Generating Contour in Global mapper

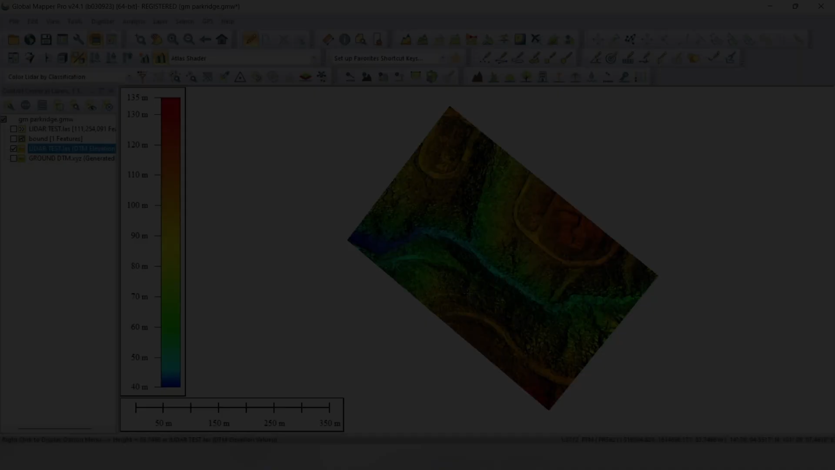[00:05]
Hello everyone! Welcome to my YouTube channel. So today I will show how to generate contour in Global Mapper. Mayroon ako ditong terrain data. Ito yung generate ko last video ko. So if ever din ninyo pa napanood yun, ilalagay ko sa baba yung link for how to generate terrain data. Mayroon ako ditong isa pang DEM or terrain data. Ito ay nalinis na at ito ang gagamitin natin para maka-generate ng contour.
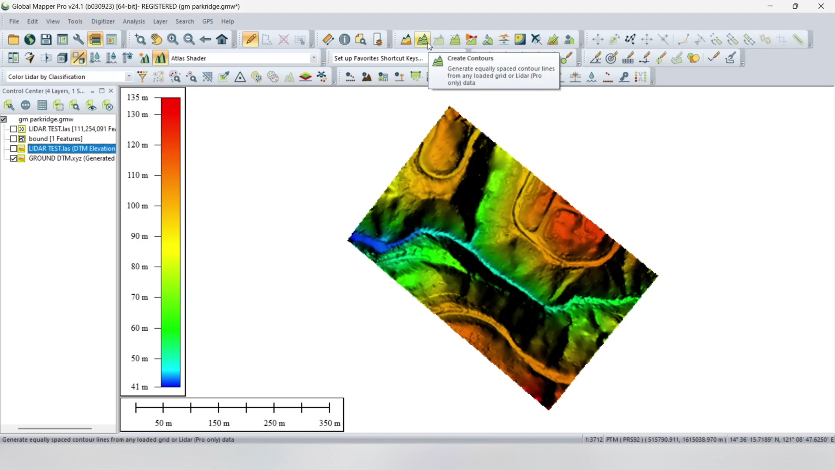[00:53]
Punta tayo sa Create Cut or Icon to Generate Contour. Ngayon iset natin ang setting or parameters dito.